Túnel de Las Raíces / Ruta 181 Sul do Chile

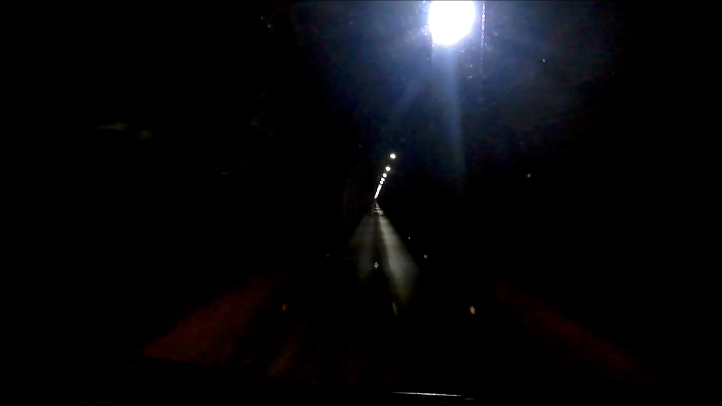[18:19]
E é Sufocante Vocês podem perceber Que vocês não vão enxergar O outro lado Galera Vocês não enxergam
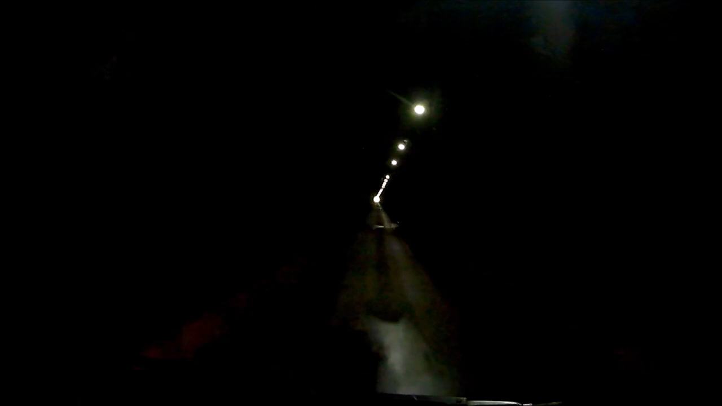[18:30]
Então galerinha Estamos chegando No final do túnel aí Ainda muita escuridão Mas já estamos vendo Um buraco Uma luz no fundo Do túnel Estamos chegando Então já no final Do túnel aí E A escuridão ainda Permanece Muito escuro Galera Muito escuro mesmo
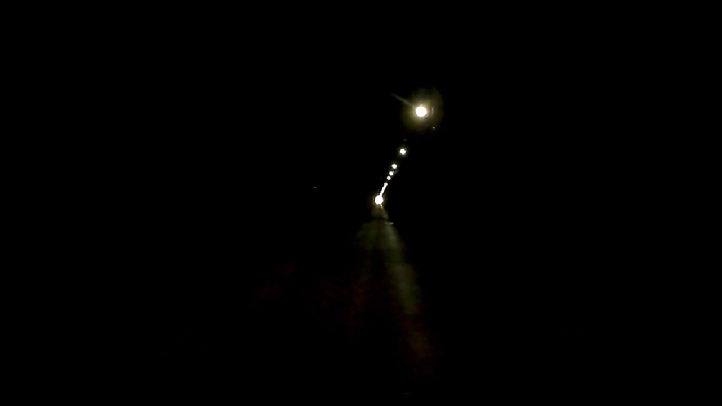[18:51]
E A gente já está Então Nos direcionando Aí A saída Ali fora Ali nós vamos parar No pedágio Vamos pagar o pedágio E Dar continuidade Na nossa viagem Em sentido Em sentido Argentina Fazendo Temos que